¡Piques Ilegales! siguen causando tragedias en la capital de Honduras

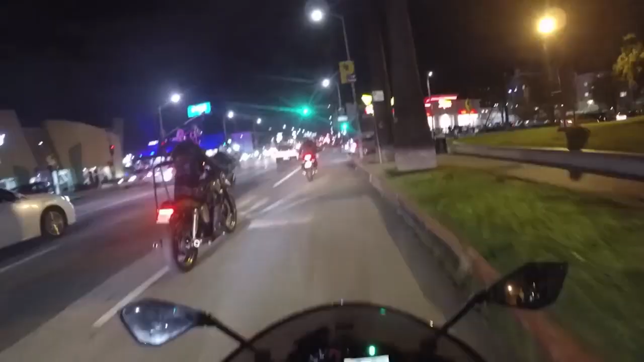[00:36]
realizadas en su mayoría en el Boulevard Suyapa y Anillo Periférico a la altura de las uvas.
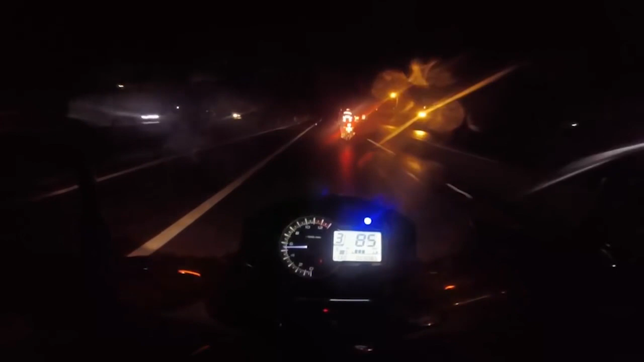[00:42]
Desde las 9 de la noche, los conductores empiezan a llegar con sus motocicletas y se realizan las competencias apostadas.